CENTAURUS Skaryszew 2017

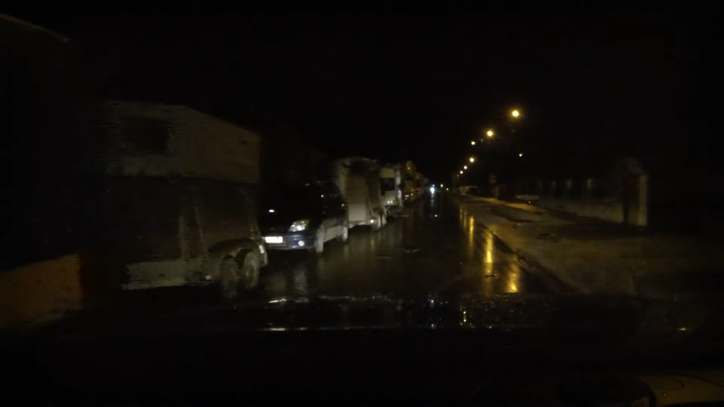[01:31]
Szacuje się, że na sprzedaż wystawionych zostanie tutaj około 1000 zwierząt. Jest kilka minut po północy.
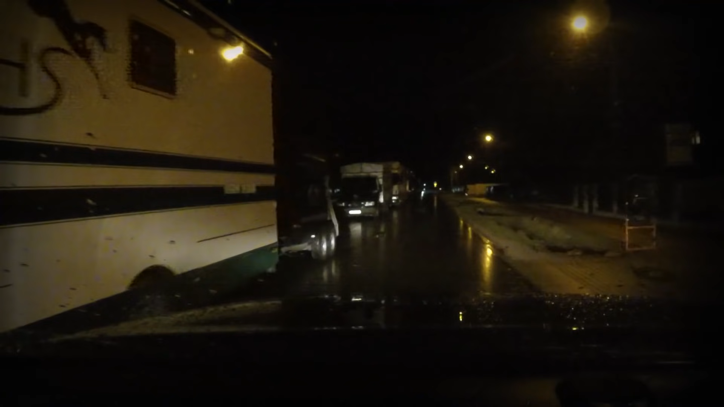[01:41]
Zniecierpliwieni hodowcy czekają już w długiej kolejce na wjazd. Jest bardzo zimno, pada deszcz.
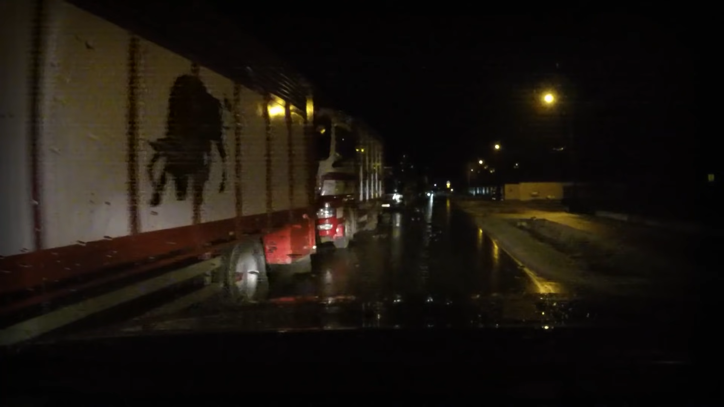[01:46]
Mimo oficjalnego otwarcia targowiska o 5 rano, handel rozpoczyna się już o 1 w nocy.